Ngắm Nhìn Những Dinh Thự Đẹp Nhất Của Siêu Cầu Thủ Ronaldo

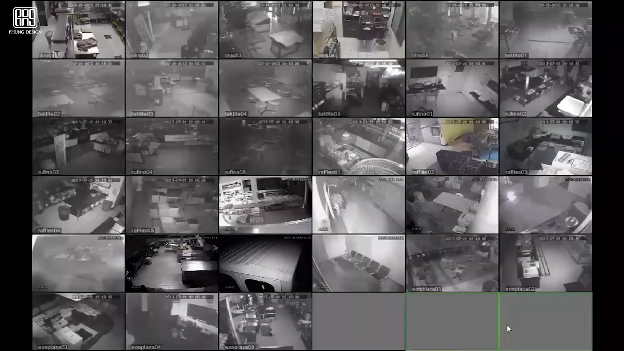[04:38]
xung quanh có các thiết bị giám sát nhằm đảm bảo cho họ sự riêng tư.